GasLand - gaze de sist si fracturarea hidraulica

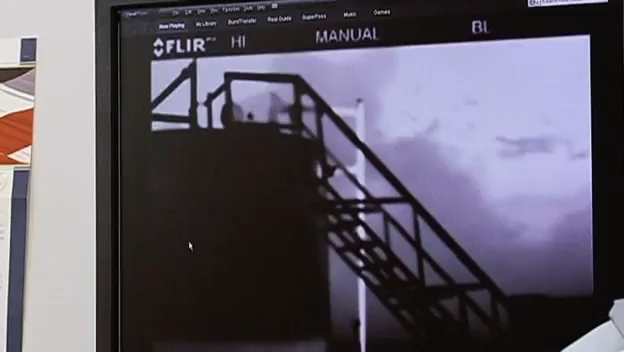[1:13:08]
Condensate venting. Oh, wow. Yeah, you see that? This is just what's coming off the top.
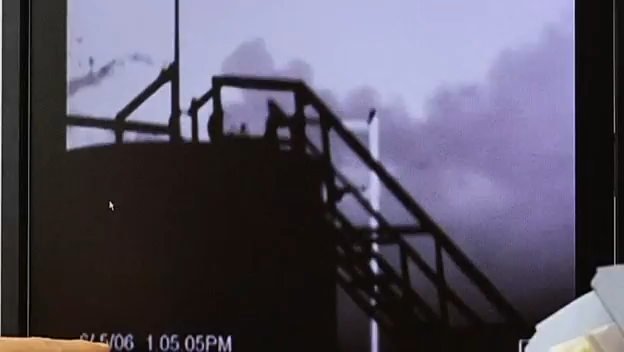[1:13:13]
Yeah. And that's why you shouldn't walk up that ladder.
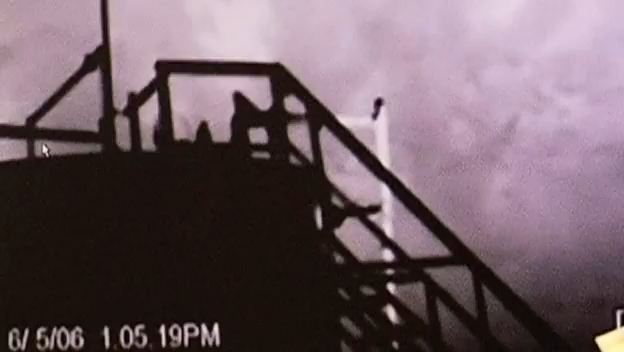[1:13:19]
Which I've done. Isn't that amazing? Whoops. Yeah. What is all that stuff?
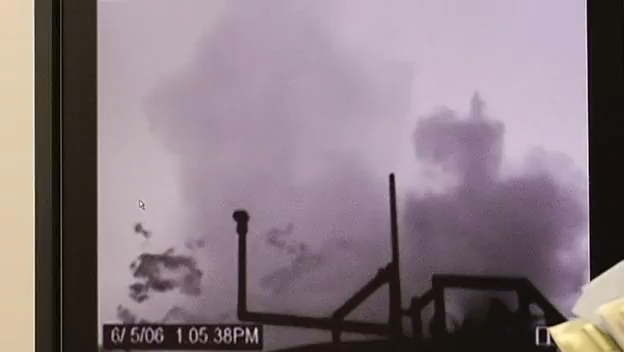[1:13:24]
I found out what that stuff is when I got a call from the mayor of Dish.